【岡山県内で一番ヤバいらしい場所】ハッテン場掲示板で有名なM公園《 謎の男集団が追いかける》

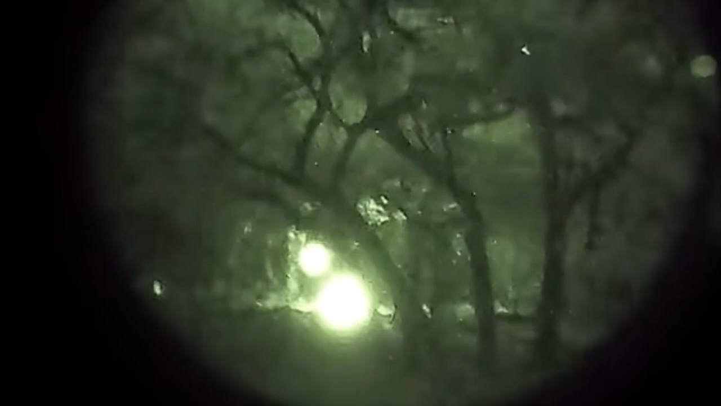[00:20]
トラックの一人ずつおるんすよどうも、
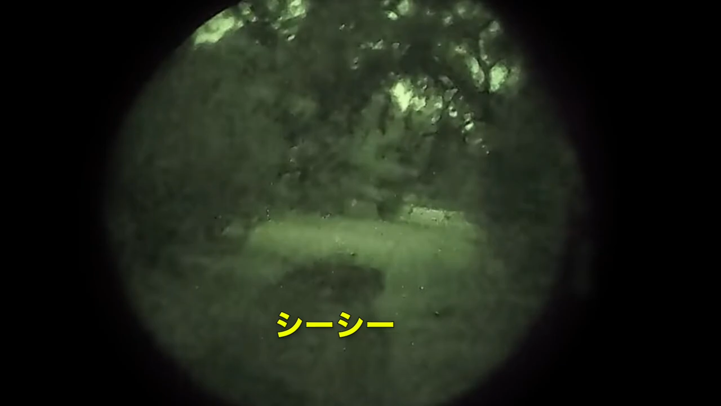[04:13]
どこ行くんだ3人3人おる